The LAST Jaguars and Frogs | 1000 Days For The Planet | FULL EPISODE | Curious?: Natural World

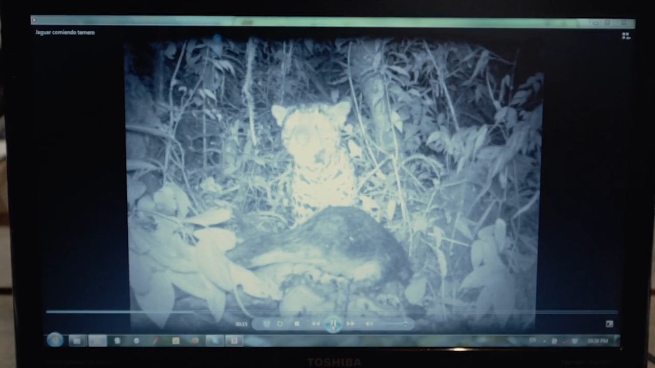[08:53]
You can see by all the flies and the entrails coming out. Yeah. You don't see that every day. No. These images are rare and valuable,
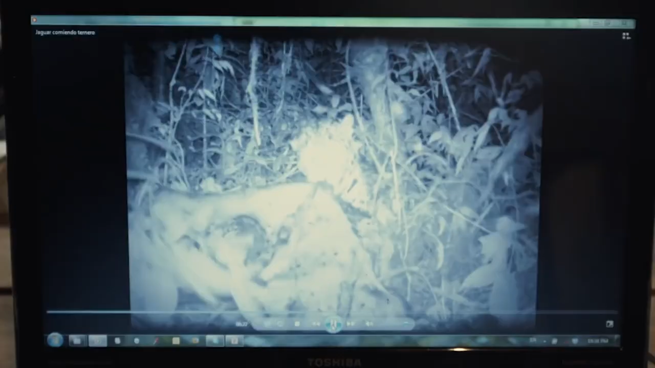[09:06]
but they also demonstrate the problems of coexistence between cattle farmers and forest predators, like the jaguar. Yeah.